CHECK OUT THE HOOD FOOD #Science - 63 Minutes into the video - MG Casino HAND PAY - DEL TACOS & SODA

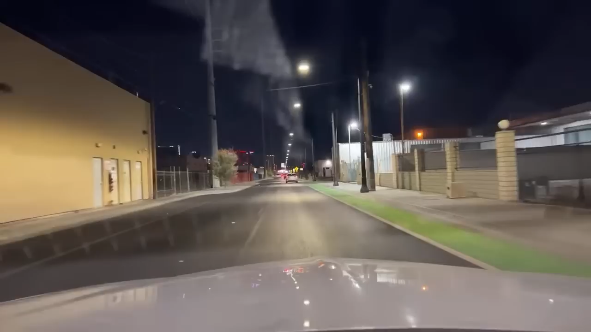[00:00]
A very chilly good evening to everybody as we venture out. Officer, how you doing? Into Las Vegas. We got a little speed trap here on Commerce Avenue. Making our way through the Las Vegas area in a car, doing our things on a chilly, chilly night.
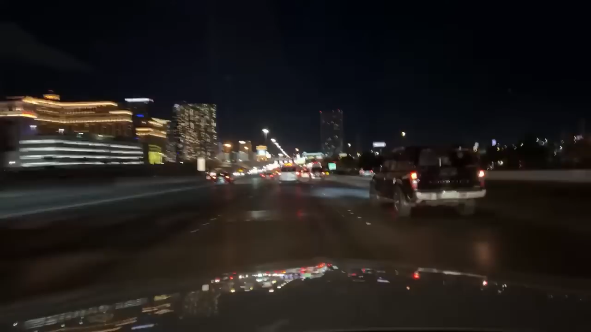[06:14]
Welcome, welcome. There's a lot of brake lights up here. Lots of brake lights. We're gonna pull over, get off the road so we don't get caught up in the traffic.
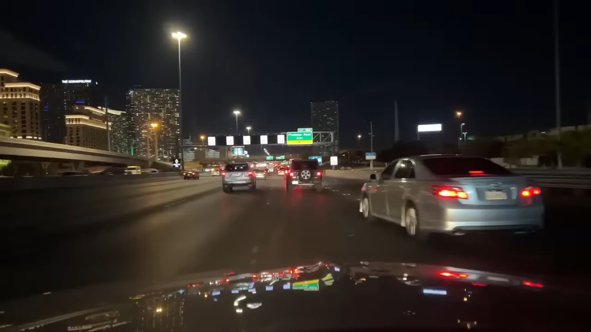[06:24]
Not that we don't like traffic. We hate traffic. Lots of brake lights. Starting to break them here. We're gonna go eastbound and down. It's gonna take us down towards the strip and get this truck to get out of our way. There's all those channels dropping links everywhere. I appreciate it. You can drop your links, just don't drop your pants.
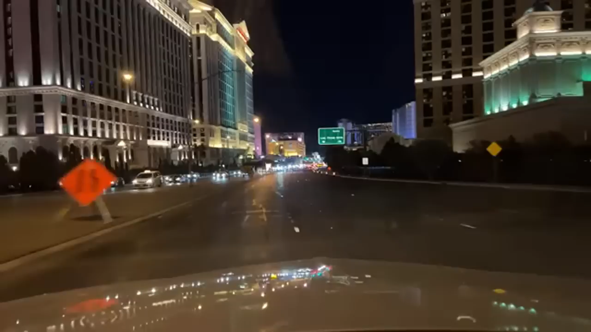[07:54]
Left lane's closed ahead. Straight lane is closed ahead. Everything's closed ahead.
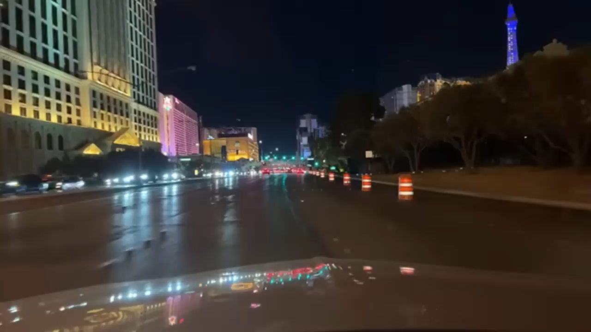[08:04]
All closed. If you're out on the strip right now, live streaming, let me know and I'll honk as we go by.
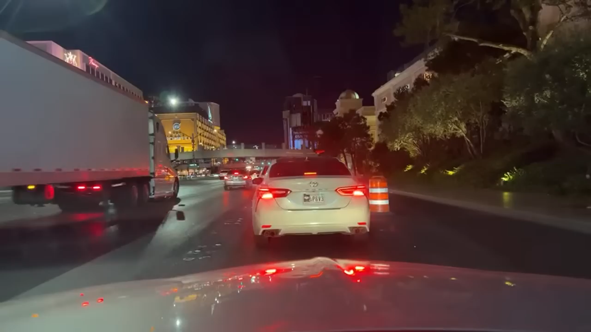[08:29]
Lowest lane might be open. Wait, hold on here. We're gonna do it. Ah! That was scary. No way to make a right turn here. That's all right. We're going to go all the way down and come around. We know better. It's all clogged up. I hate when it's all clogged up. Yeah, they're down to one lane. Oh, my goodness. The strip's down to one lane. Yeah, we want no part of that. What's going on? Is there stuff going on in town? Oh, yeah. Conventions, events, rodeos, a few things.
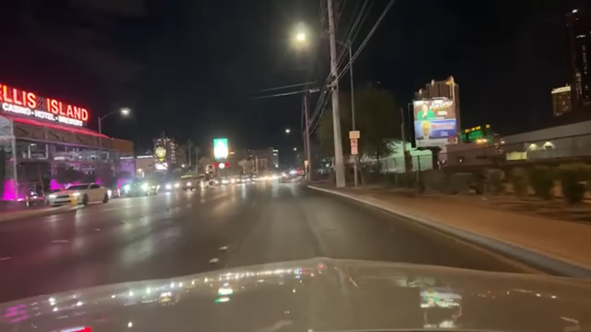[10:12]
The SEMA car convention is underway. Yes, definitely. A lot of car folk in town. Usually that's over by the convention center. There just seems to be a lot of people here and a lot of one-lane roads because of all the construction cones. An ambulance. Wolf Spirit, how you doing? Good to have you here.
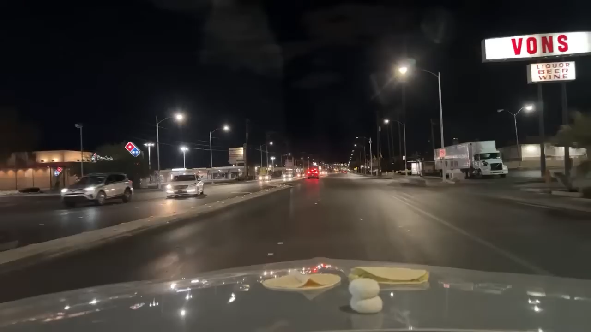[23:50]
Gonna queue up, do a straight north run on Maryland Parkway. Do the gauntlet for the 30 miles an hour. We gotta do a loon turn here to start.
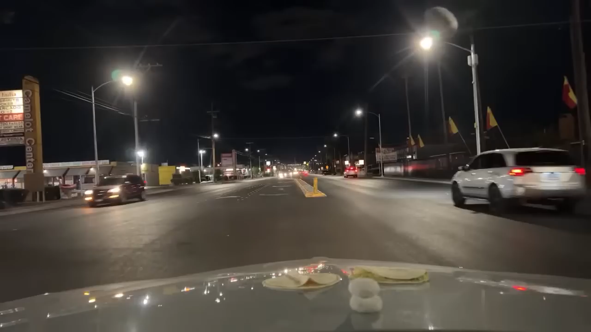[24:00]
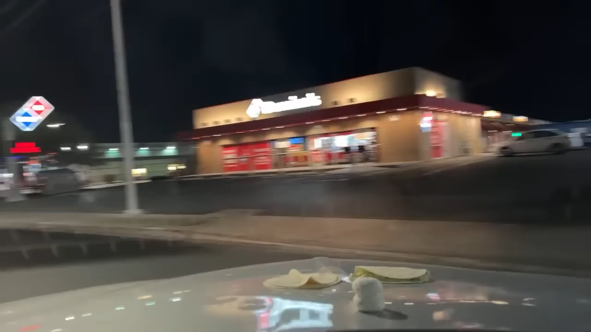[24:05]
That was just the warm up. Okay, they're all good to go.
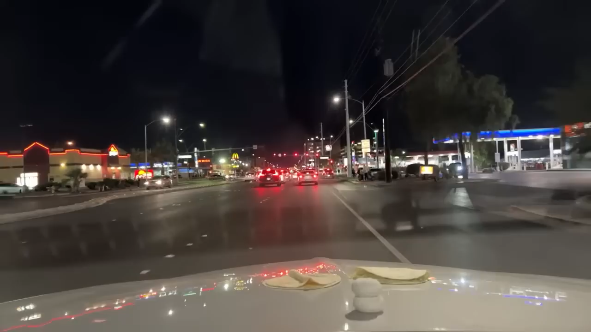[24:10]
Driving the campus of UNLV, known for their science experiments. Survive the loon turn. Mercedes-Benz, what's going on? Welcome. We're in the process of setting new standards. A little urine alley action tonight? Maybe. Maybe later. We'll see. We'll see how it goes. Got the double stack donuts.
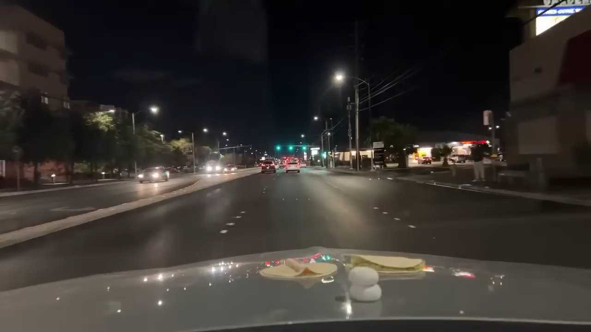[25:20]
Excuse me. Chicken soft tacos are fighting back. My goodness. They didn't want to go in. All right, so far so good. Got up to about 33 miles an hour. Grinch won in front of us here. It just passed it. Oh my goodness.
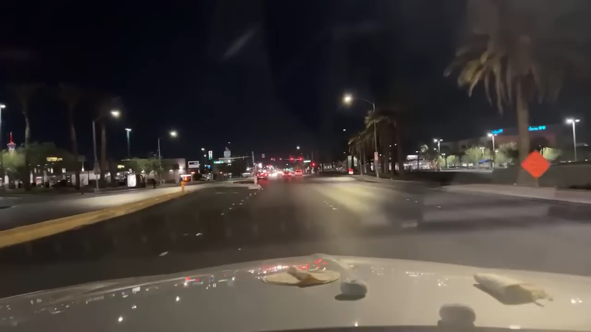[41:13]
I'm gonna go through the hood, the neighborhood. See how far we can get down this way. The tortilla flapped a little bit too, okay. Oh, wait a minute, chicken tacos migrating. Uh-oh, we have food action. Got a migrating taco. The quesadilla is holding on tight.
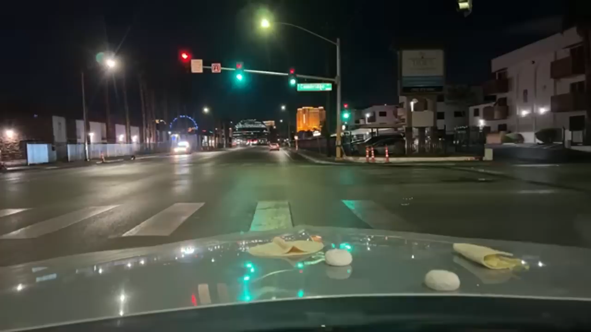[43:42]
And just driving along, just normal stuff going on here.
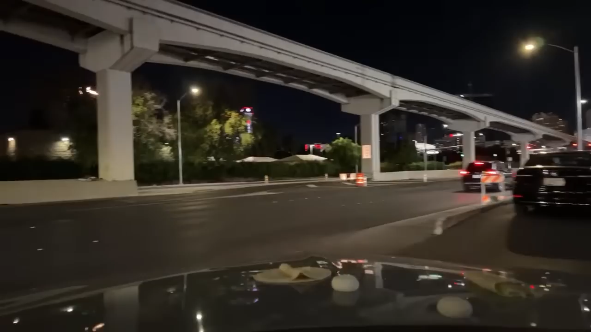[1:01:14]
Gonna be our first test of speed and strength coming up here. Speed and strength. I'm gonna take the Desert Inn overpass and see if the quesadilla, the taco, or the donuts can hold on.
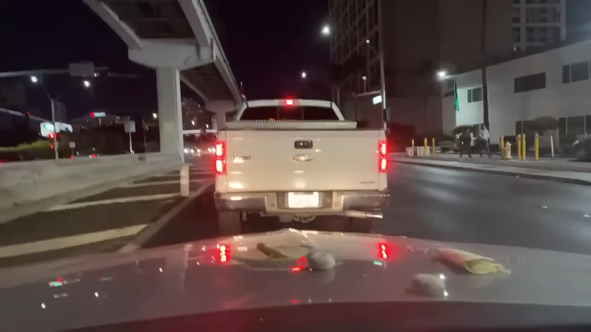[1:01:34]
...29-17 final.
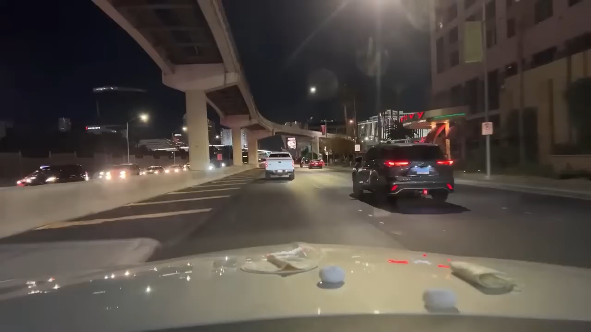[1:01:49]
How about them Texans? All right, can we make this light? Probably not. Hold on. If we make the light, we're gonna lose some food. Gonna make the light, lose some food. Which one's going, the donut, the quesadilla, or the taco? None of them, we got them. They have all survived. Here we go. New speed records coming up. 40 miles an hour.
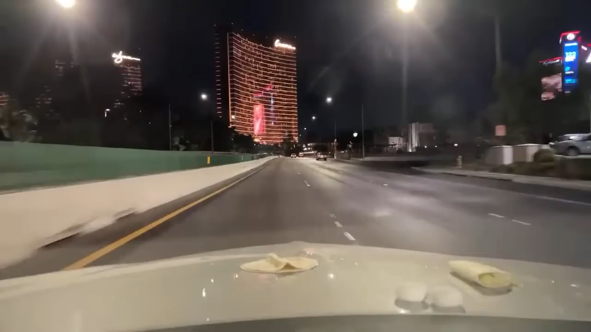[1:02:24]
45 miles per hour. 50 miles per hour. The two donuts have gotten together. Warmth. They're cuddling for warmth. 50 miles per hour right now, folks. 50. Let's go. Salt Lake just liked it. Cool. Salt Lake Snow Bunny. So 50 miles an hour. When we get on the other side, we can gun it up the hill. We'll get it up to 60. Unless there's a fire, we gotta stop and look at it.